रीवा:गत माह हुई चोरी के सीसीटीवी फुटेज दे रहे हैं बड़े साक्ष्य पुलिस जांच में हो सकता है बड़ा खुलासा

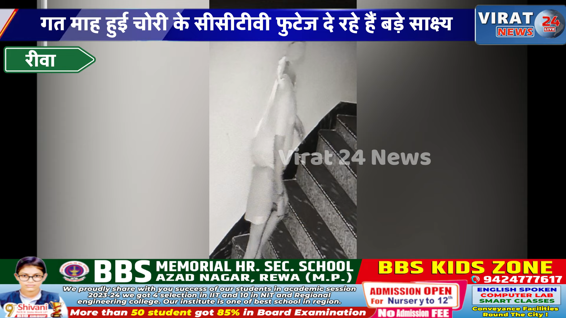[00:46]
में चोरों ने चोरी की घटना को अंजाम दिया था।
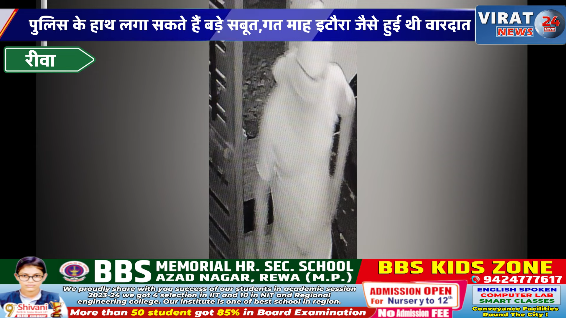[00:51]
जिसमें भी बड़े गिरोह ने बारदात को अंजाम दिया था क्योंकि उसमें भी लगबग 5-6 की संख्या में बदमास सामिल थे।